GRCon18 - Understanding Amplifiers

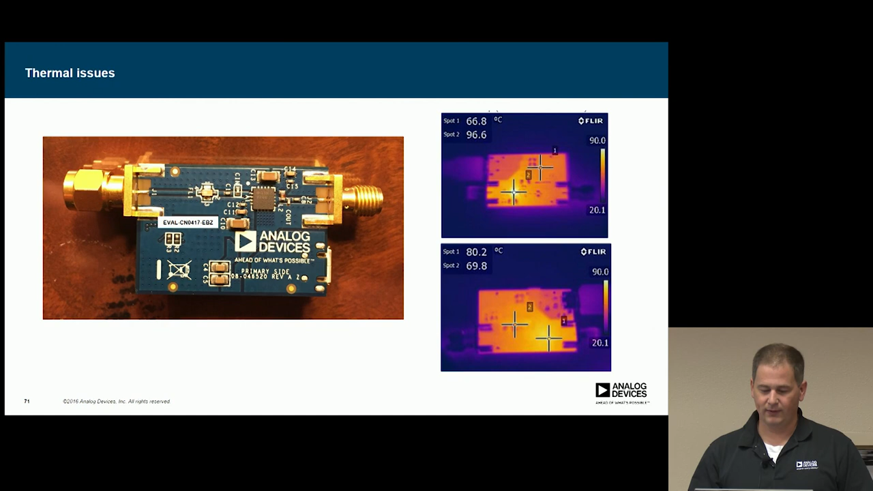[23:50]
And so one of the things we found is it does get pretty hot. That's why we're doing actually a second spin of it and trying to make sure that it can actually dissipate that power.